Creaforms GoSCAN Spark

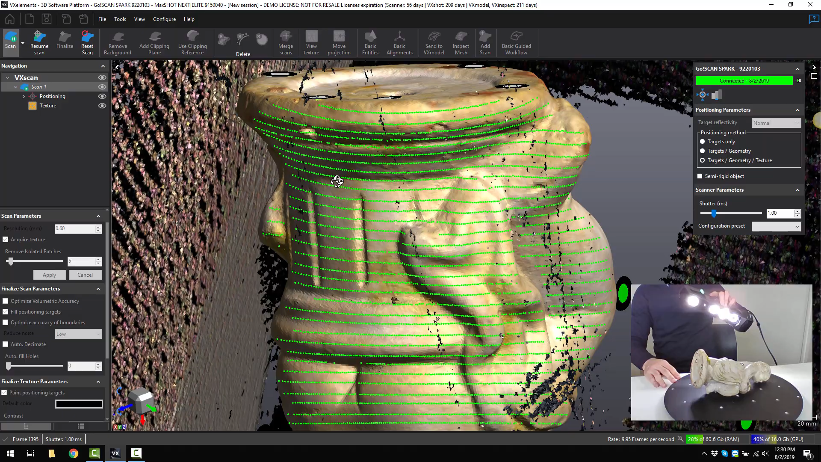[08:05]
So you can see the distance meter on the path, it will show you if you're too close with red lines,
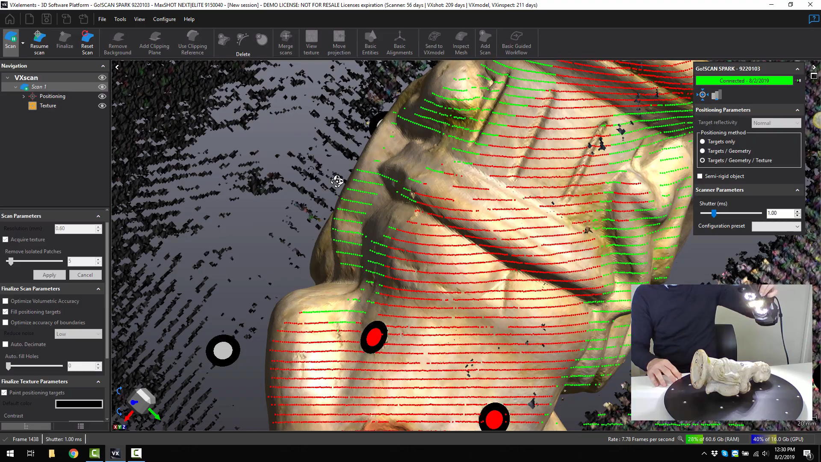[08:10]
too far away with blue, so it's quite helpful as a visual aid to know just how close you are to the path.
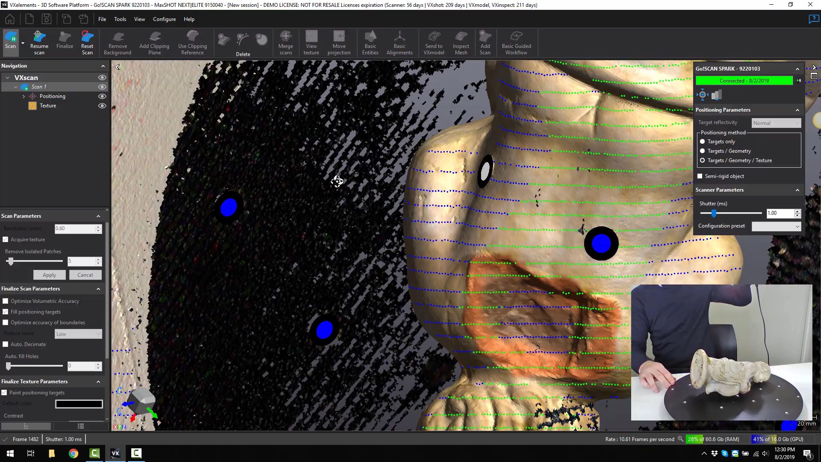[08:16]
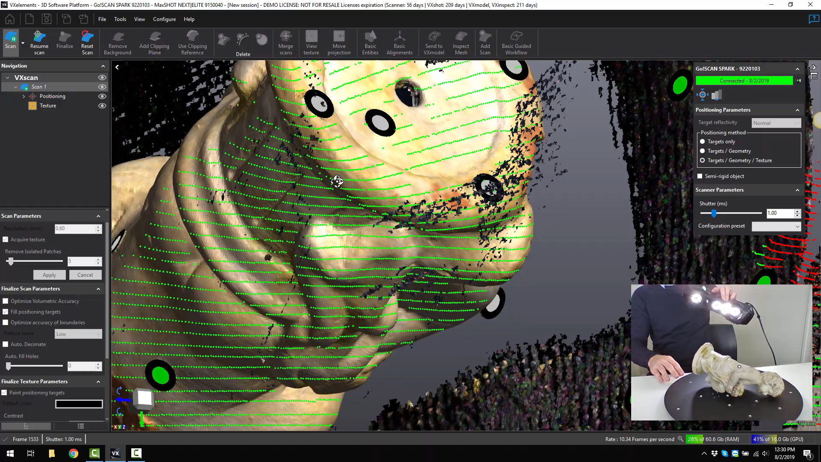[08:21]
Alright, so it should almost be done,
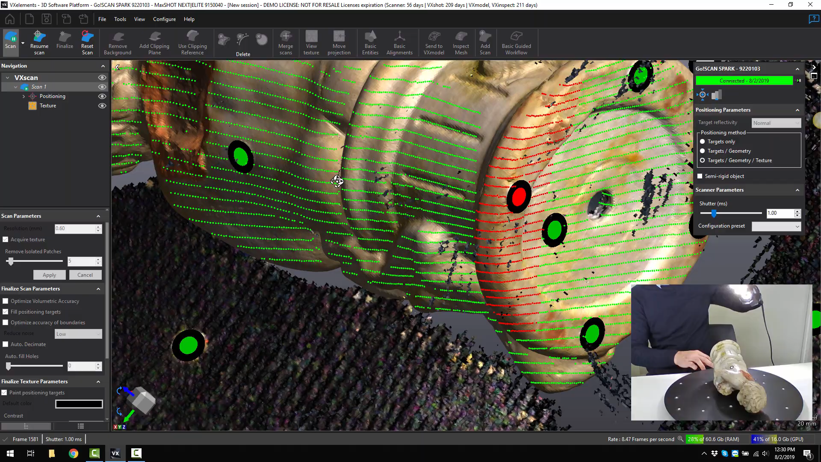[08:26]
so at any time you can just spin around and have a look and see if you've missed anywhere,
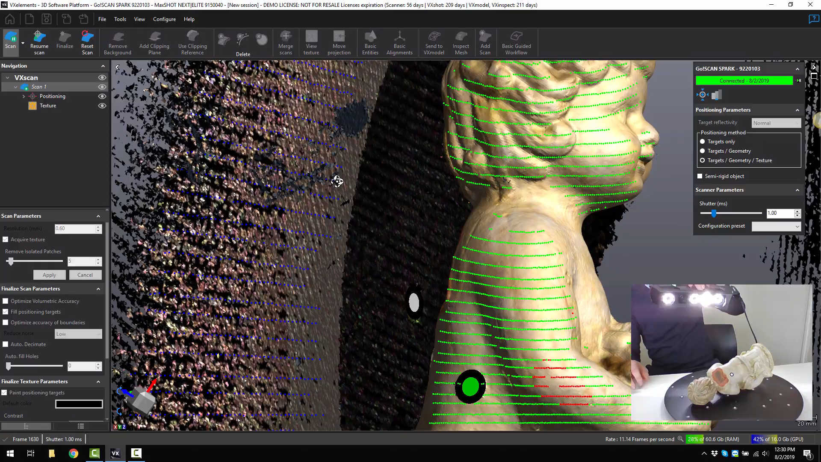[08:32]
just pick up the mouse and just have a look and see if there's any holes that you would like to get,
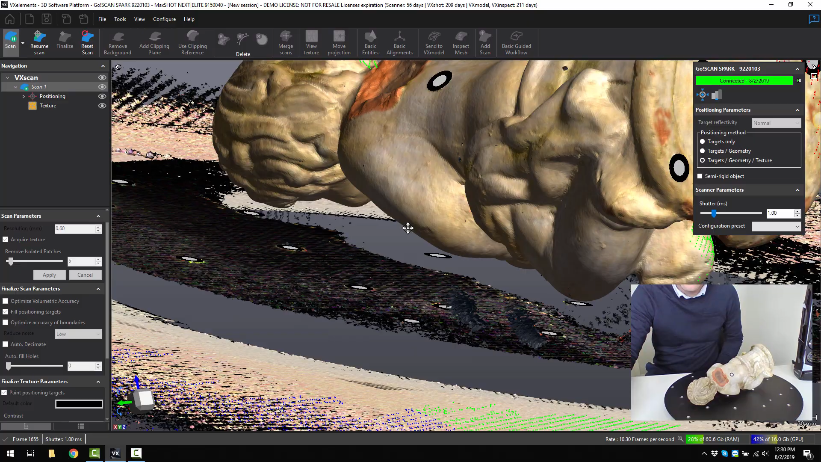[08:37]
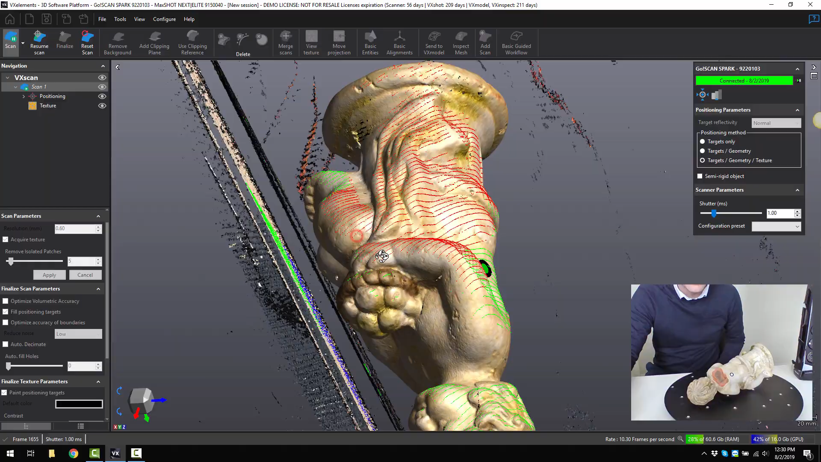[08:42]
there's a little bit of noise or floating data but that's not a problem.
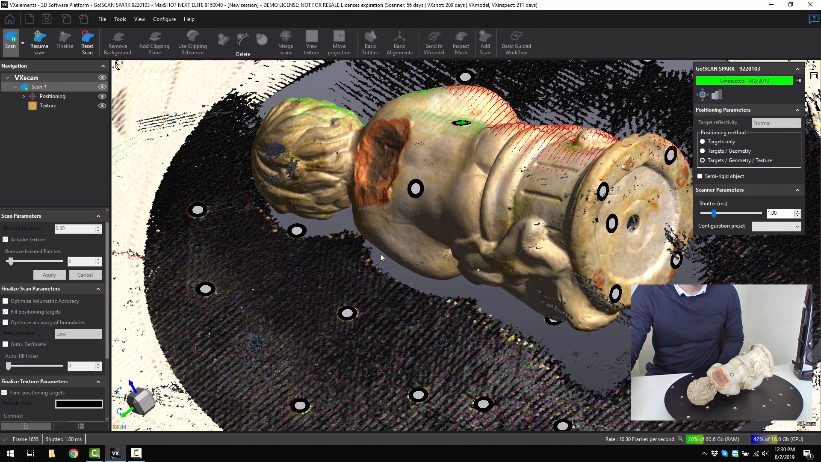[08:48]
So once you're happy, you would then press stop again on the scan, then
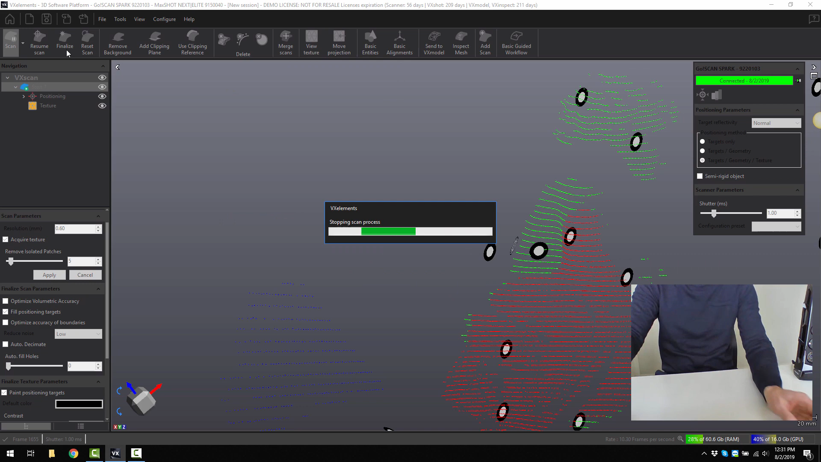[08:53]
we can click on the
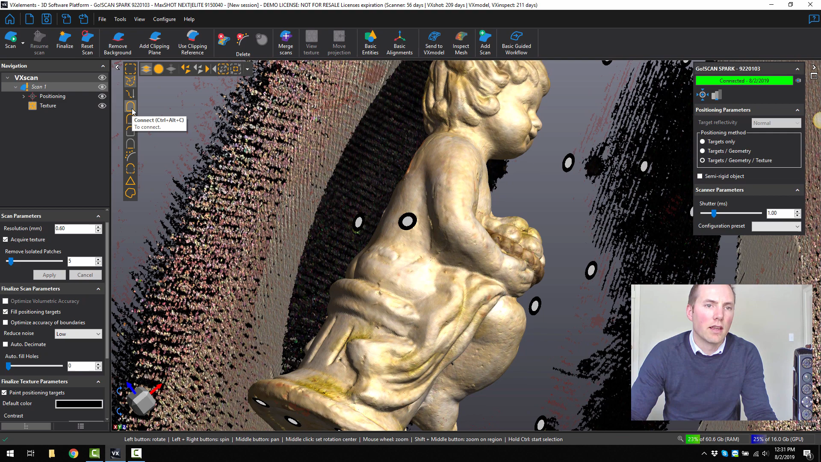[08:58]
connect button again and then control click on the part that you want to keep and
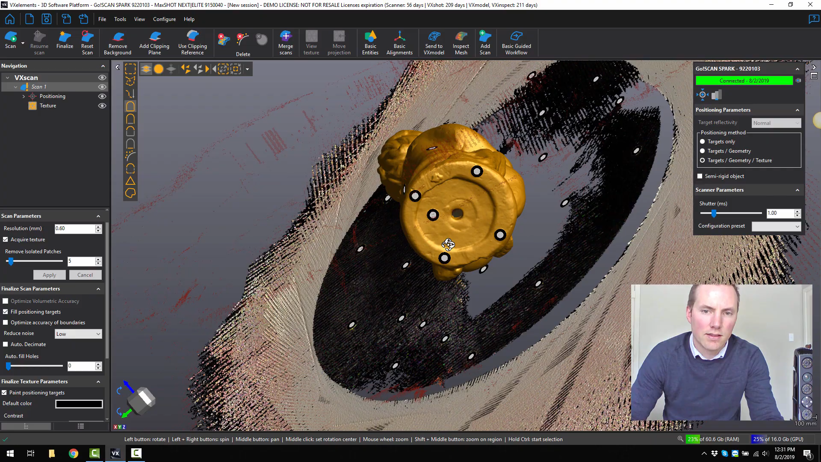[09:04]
you can see that it's not even connected to the table so I can reverse the selection and then hit delete.
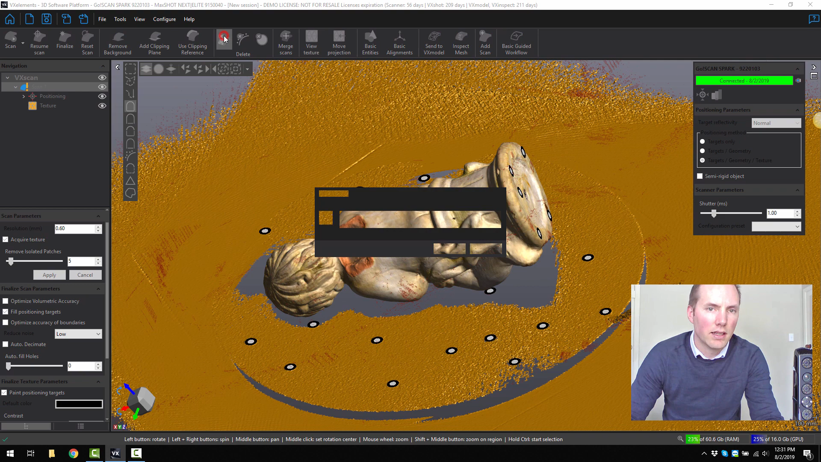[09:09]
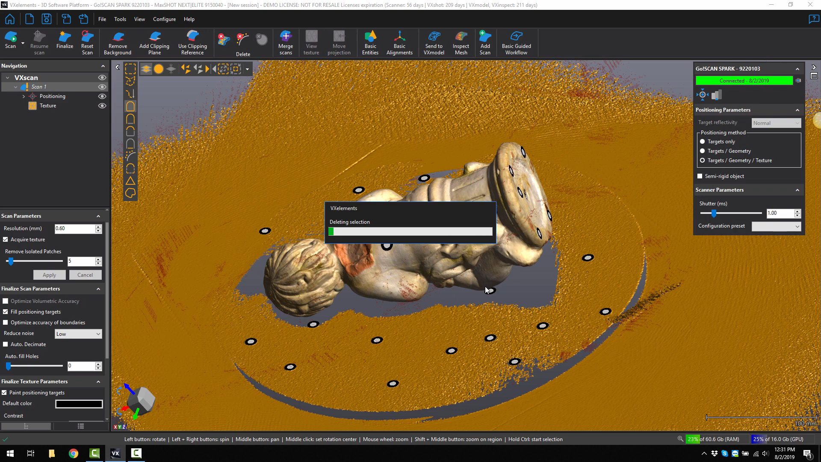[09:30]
Okay. So now that we have our finished model, just turn off the targets. we can now finalise what we've done.
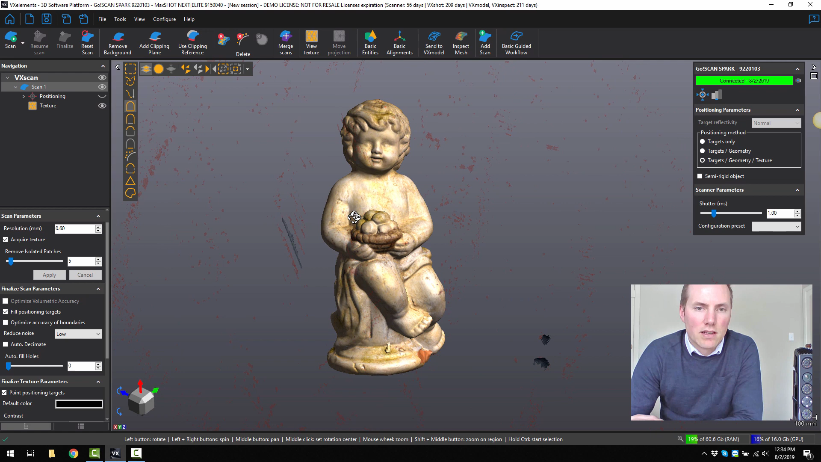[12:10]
So I just wanted to show you VX model and how we can finalize this model even further. So if I go to center VX model,